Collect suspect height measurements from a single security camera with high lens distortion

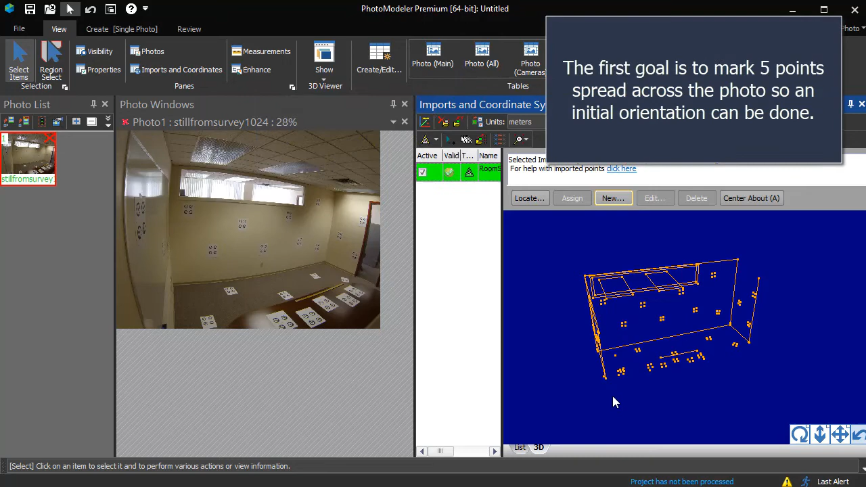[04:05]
the photo so an initial orientation can be done. This is done using Mark Pin Imports mode.
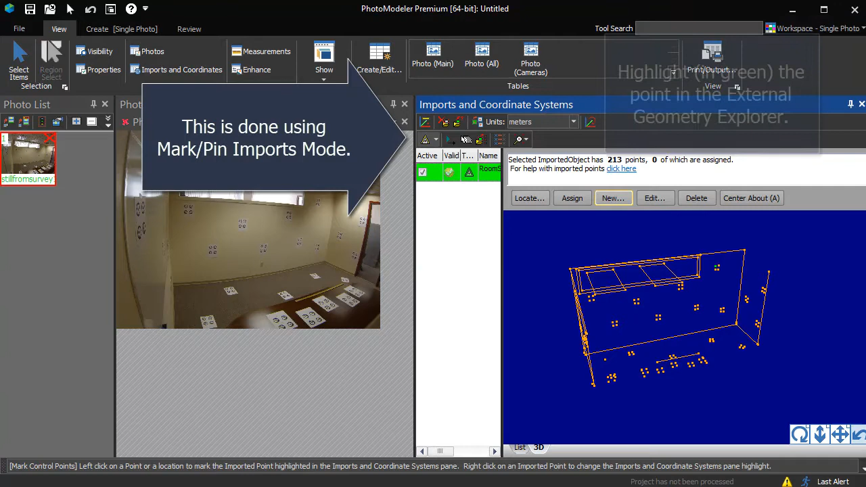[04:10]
Highlight, in green, the point in the external geometry explorer.
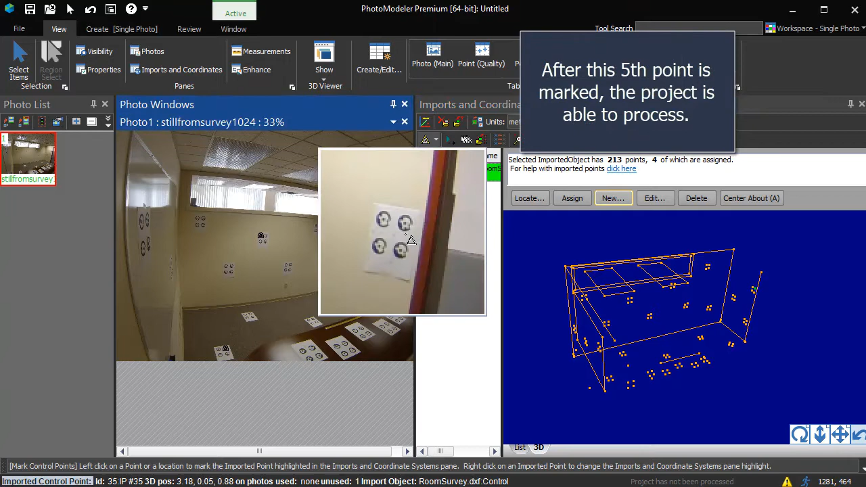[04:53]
The photo has been oriented. Had its position solved.
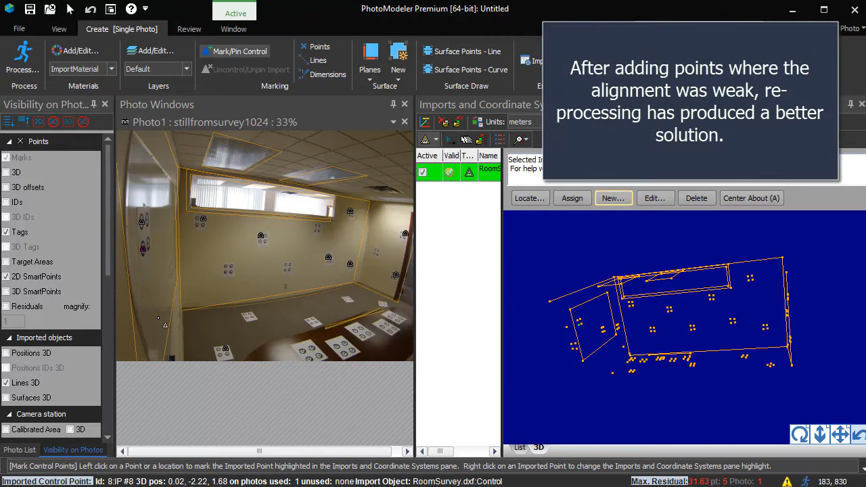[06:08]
After adding points where the alignment was weak, reprocessing has produced a better solution. Instead of using coded targets, other objects or markers could be used.
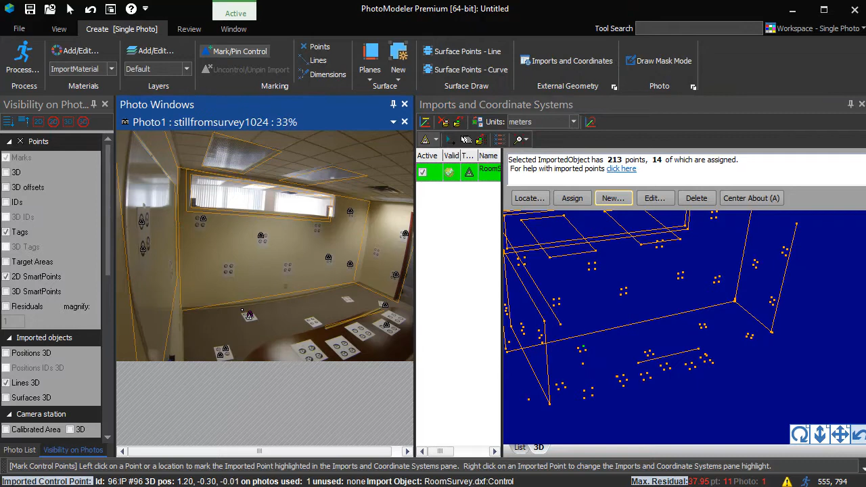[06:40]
After adding these additional points, the improvement to the solution is minimal.
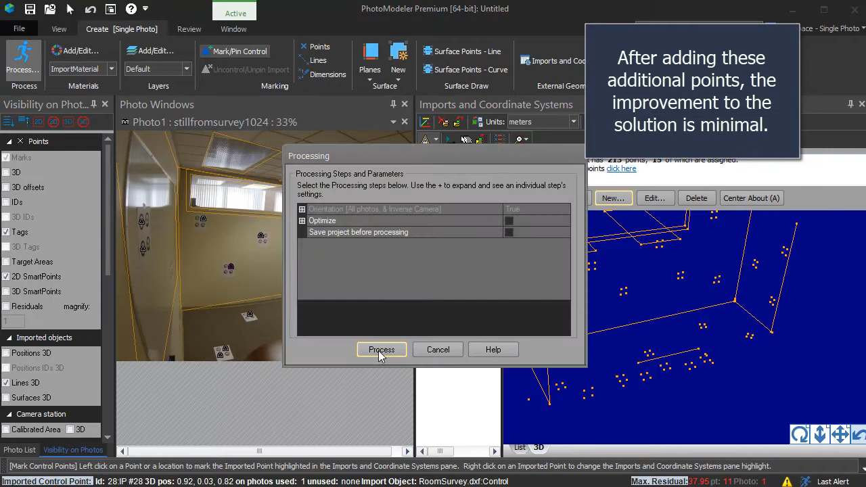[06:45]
Add some more points to increase the spread across the image and
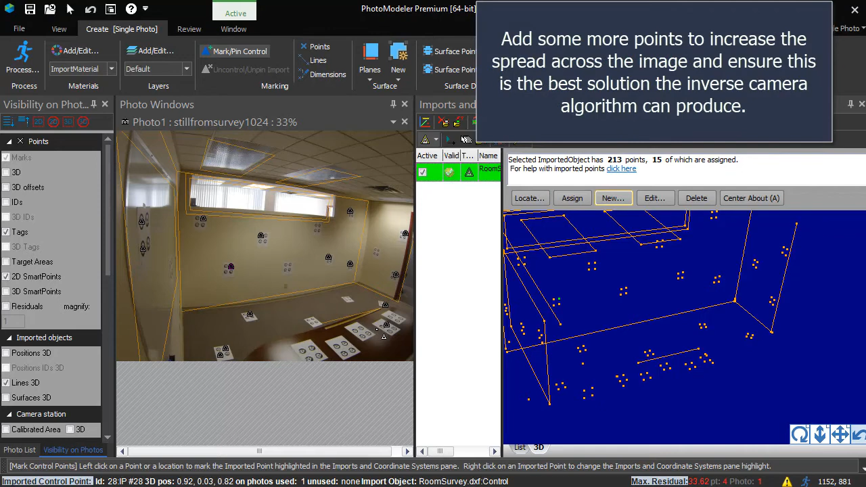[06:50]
ensure this is the best solution the inverse camera algorithm can produce.
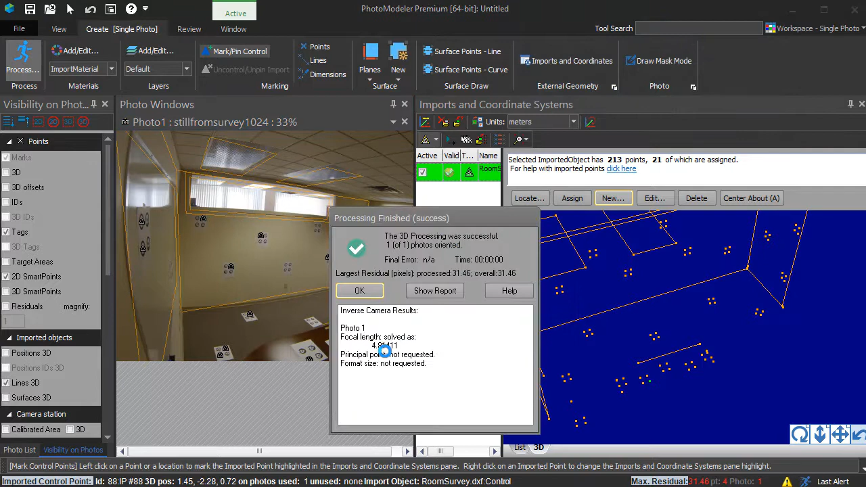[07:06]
For low distortion images, this is often sufficient. However, this image has significant distortion.
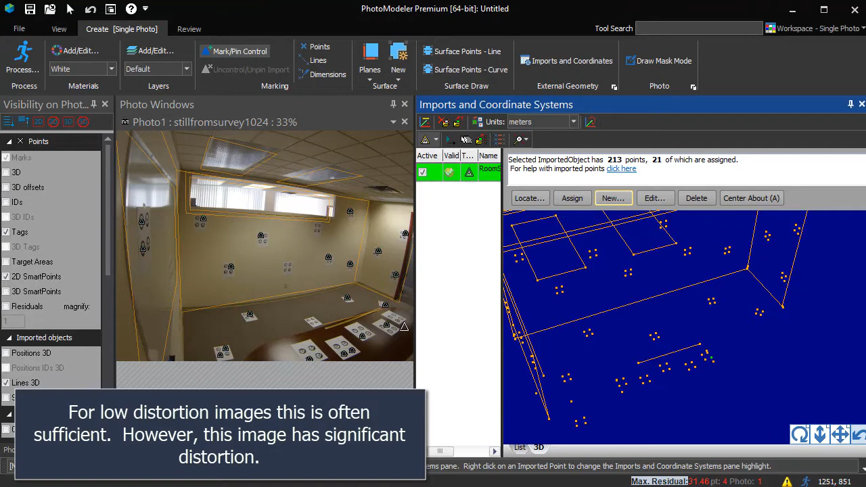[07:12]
Lines that are straight, such as the walls and whiteboard, are bowed in the image.
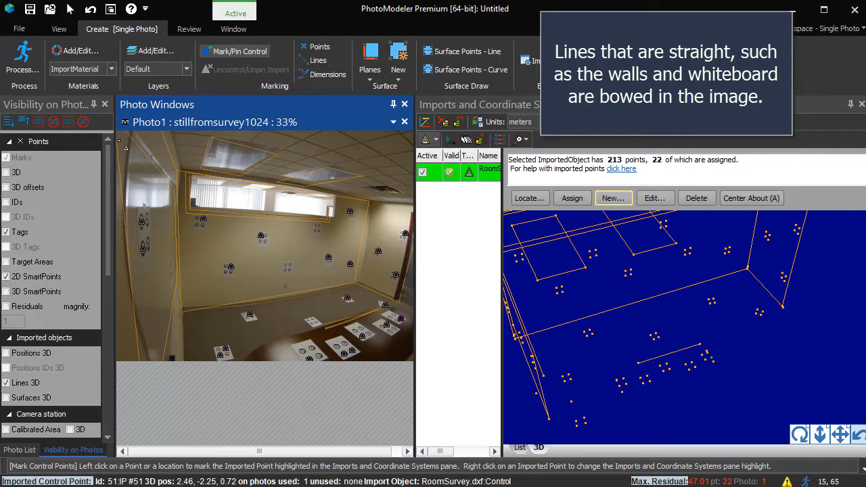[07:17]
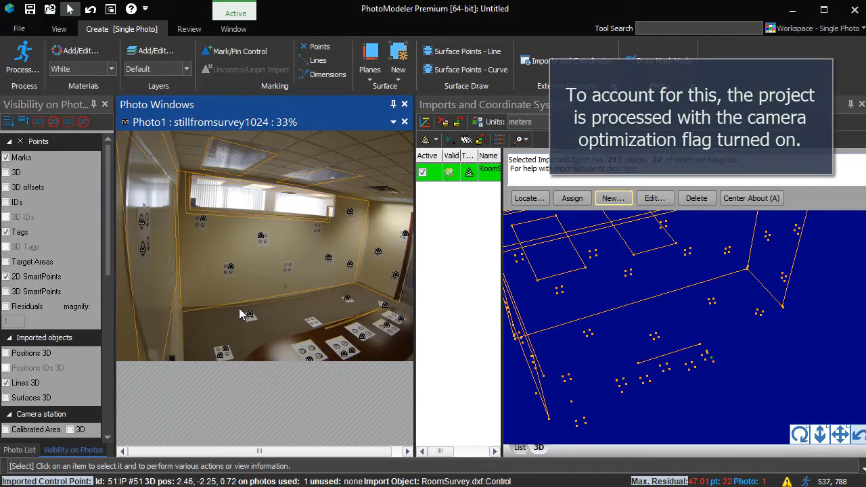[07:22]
To account for this, the project is processed with the camera optimization flag turned on.
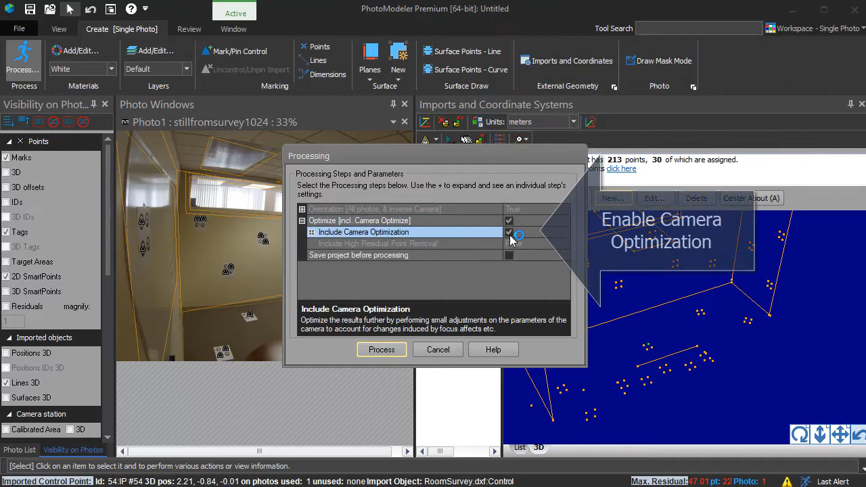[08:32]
Enable Camera Optimization. Expanding the Camera Optimization group shows which camera parameters will be solved.
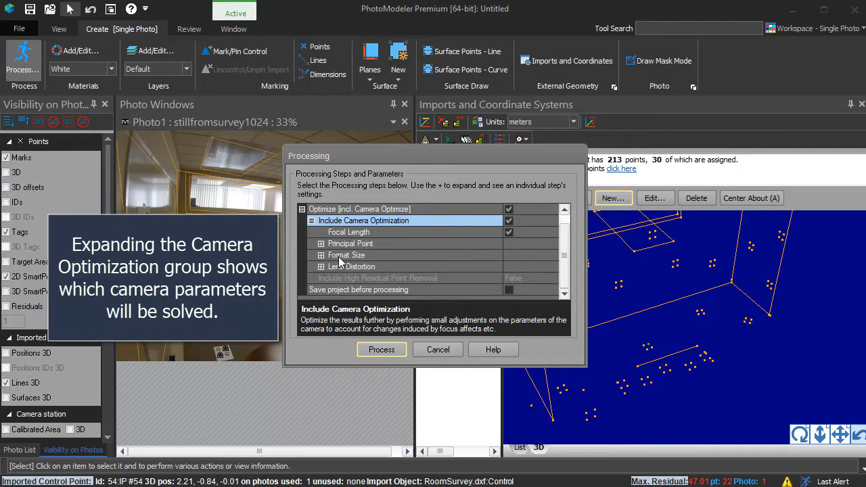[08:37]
Leave the defaults and run the optimization.
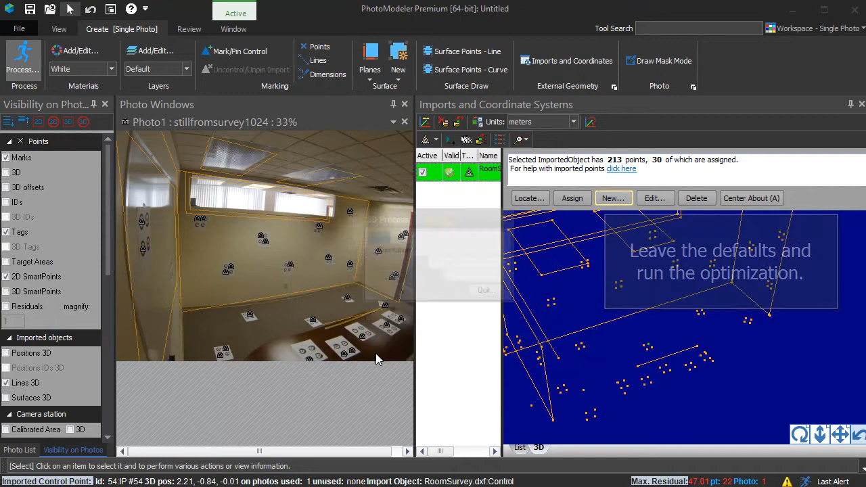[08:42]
Inverse Camera comes up with an initial solution, which is then optimized.
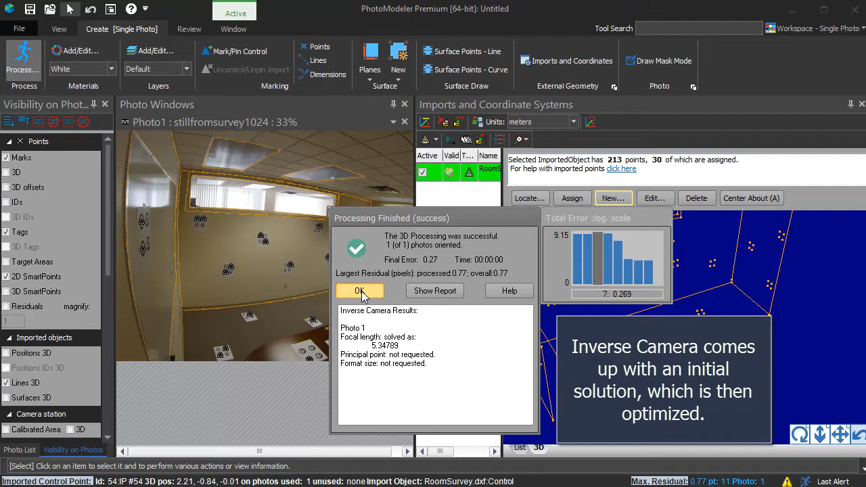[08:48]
The result is a noticeably improved alignment.
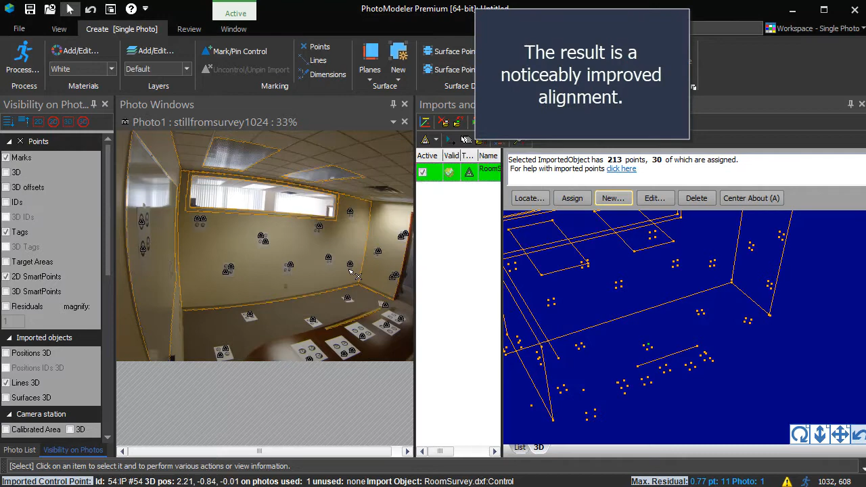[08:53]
The lines now include the bow of the lens distortion.
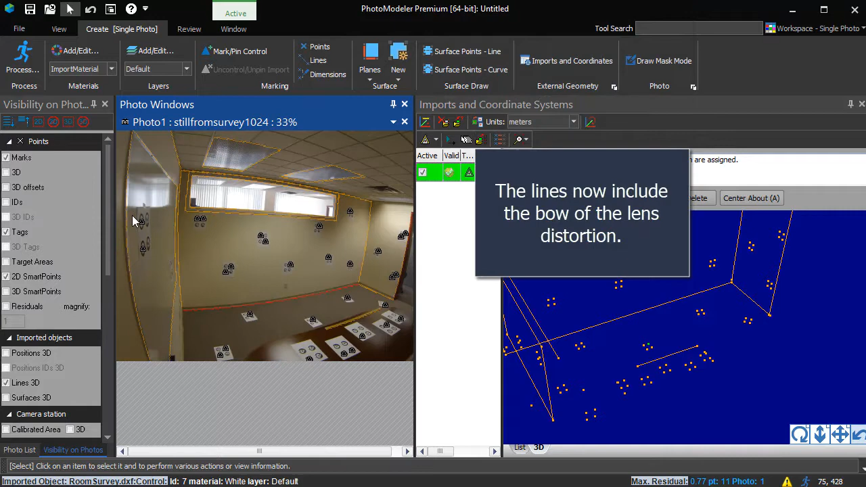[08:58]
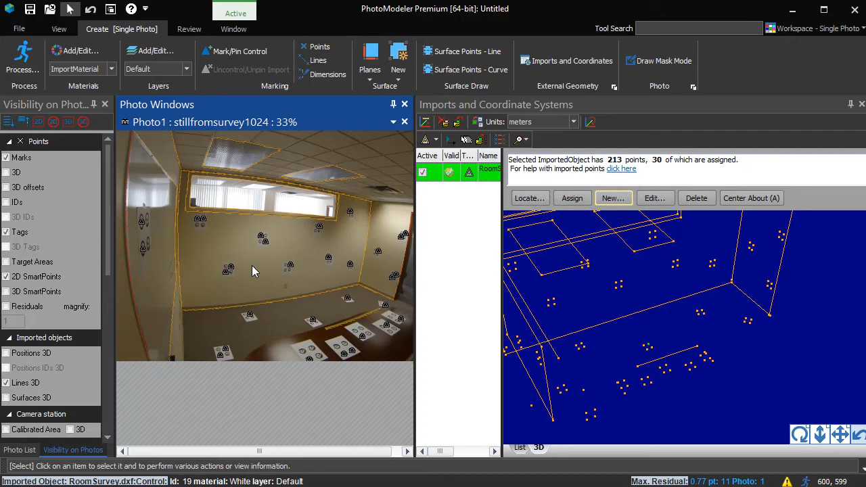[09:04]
And the point residuals are lower. Save the project as lensdistortionsolved.pmr.